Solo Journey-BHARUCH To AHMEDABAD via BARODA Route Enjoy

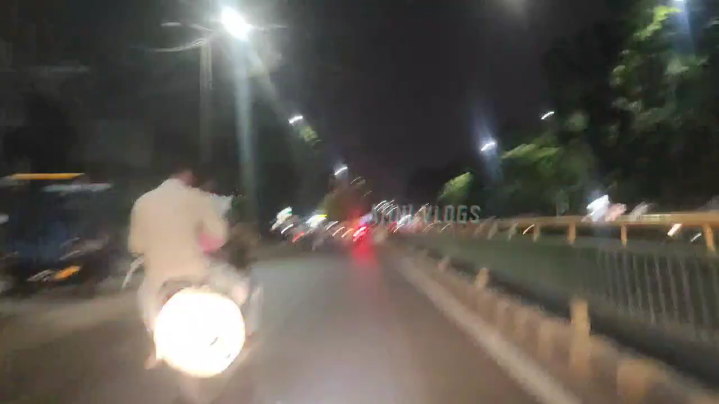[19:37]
ફાઇનલી રાત્રે 8:15 જેવો અને આપણે હવે અમદાવાદમાં એન્ટ્રી કરી ચૂક્યા છીએ.